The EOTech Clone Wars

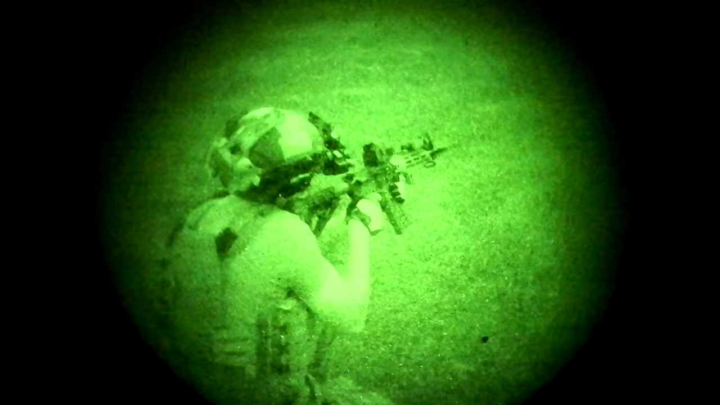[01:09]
They are brighter and clearer than 99.9% of red dots on the market. The second part of that is brightness settings. EOTechs have significantly more brightness settings than any other red dot on the market. Most basic red dots will have 10 daylight settings and, if you're lucky, 2 night vision settings. A lot of aim points break it up into 8 daylight settings and 4 night vision settings.
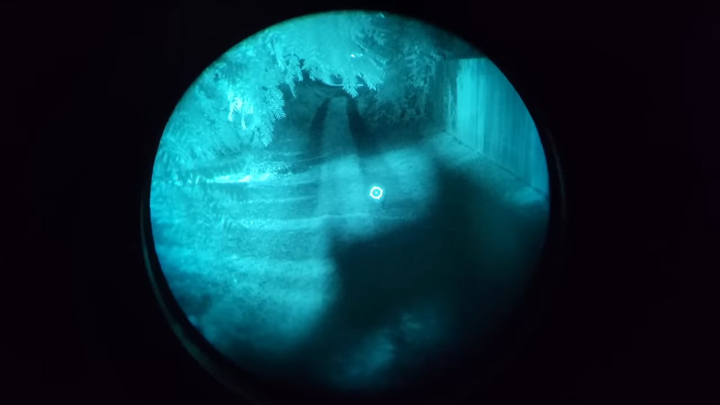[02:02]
It's a very useful, underrated feature. Beyond just the night vision performance, EOTechs also do better when magnified than most red dots.
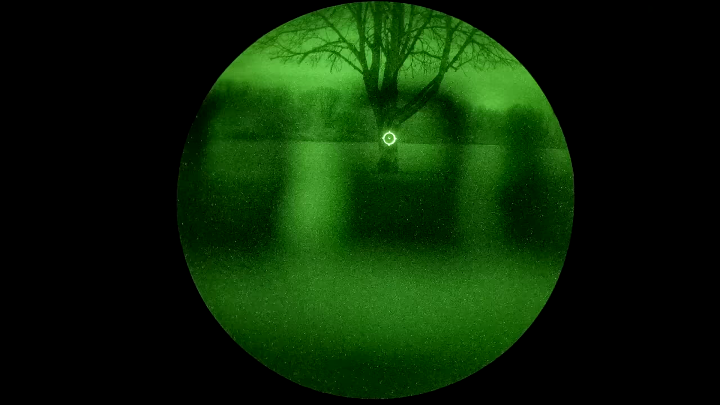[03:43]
The EOTech we're using as our baseline is the EXPS3-0.
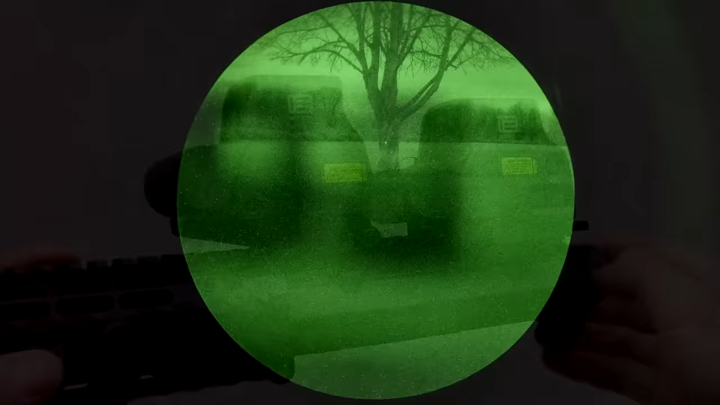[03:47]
The E means this is a lower one-third height optic with a QD mount,
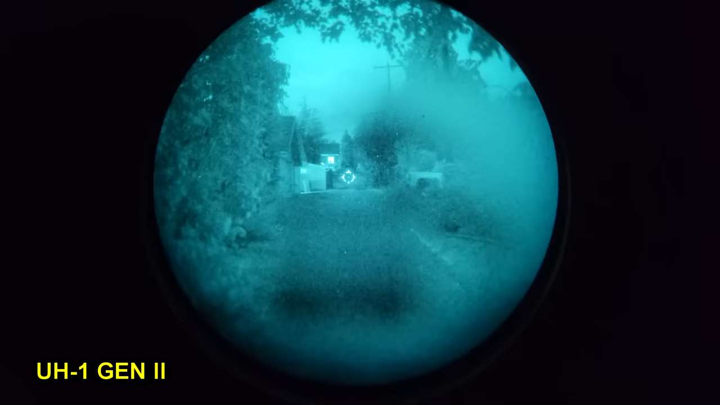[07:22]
I don't know if the tint is responsible, but the Huey is significantly darker than a real EOTech.
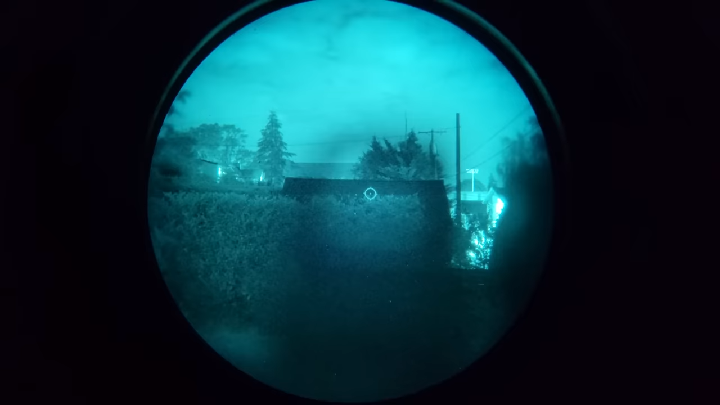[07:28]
Combine all that with the persistent rumors of parasitic battery drain when the Huey is left powered off and in storage for even as long as a month, that's not good. Our next contestant is the Sig Sauer Romeo 8T.
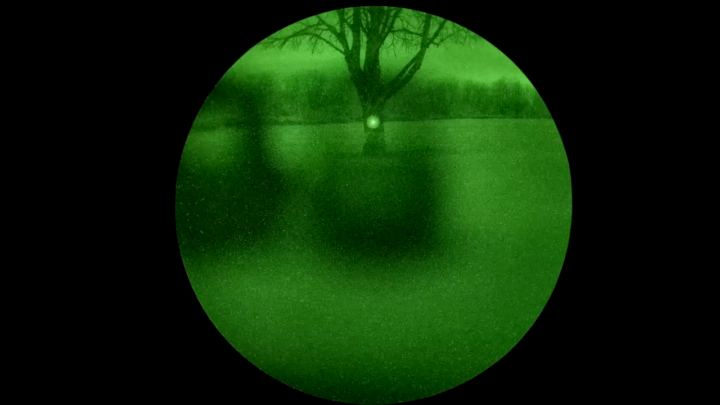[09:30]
Unfortunately, all of the NV settings are way too dim. There's almost no difference between them at all.
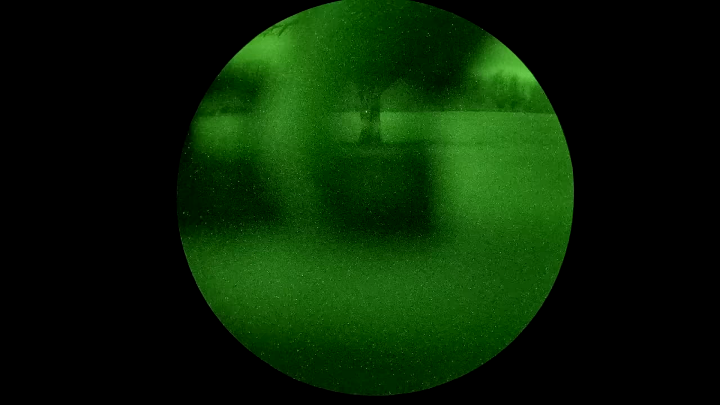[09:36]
And the lowest daylight setting is too bright for use with night vision and blooms way too much. The light transmission of the Leupold LCO is okay, but at that point, who fucking cares? The LCO is not a true holographic.
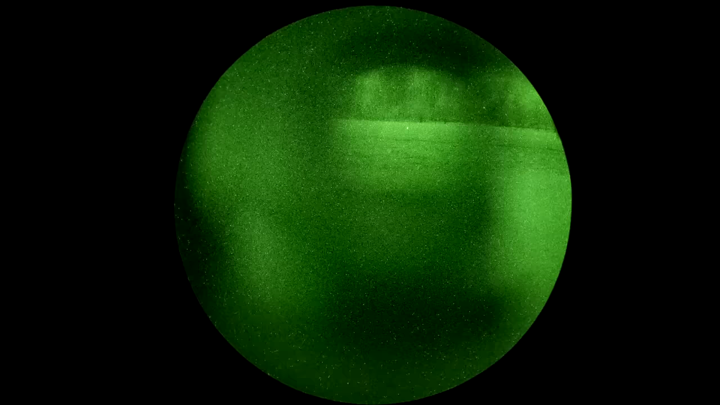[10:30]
In suboptimal lighting conditions, including often under night vision, you see the entire circuit board, and it's just awful.
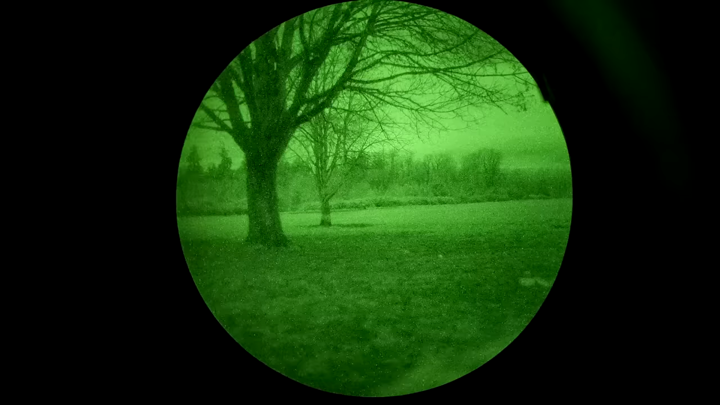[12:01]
The HS510C has 10 daylight settings and two night vision settings, just like most of the hollow suns.
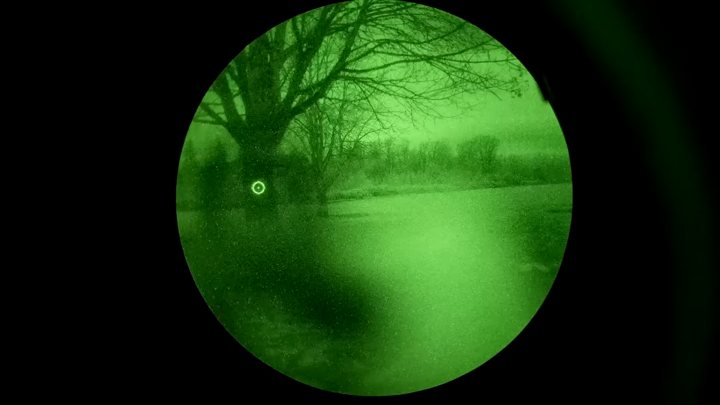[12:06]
It has decent light transmission and a large window, but not great. The brightness settings are also not really sufficient to cover a wide range of environments.